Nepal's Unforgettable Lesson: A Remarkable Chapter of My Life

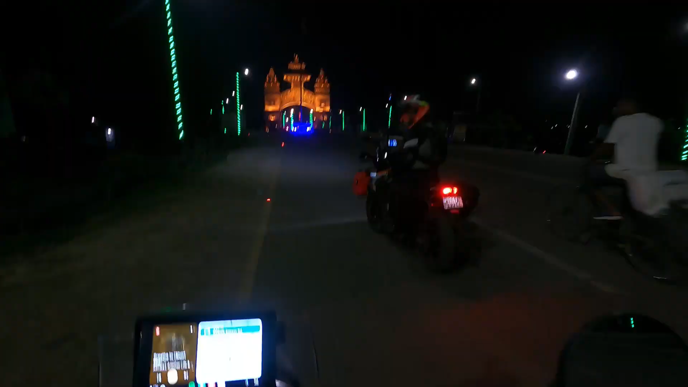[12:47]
आगे स्ट्रेट निकलना है, स्ट्रेट से लेफ्ट हैंड साइड लेने पे वंसार ऑफिस मिलेगा।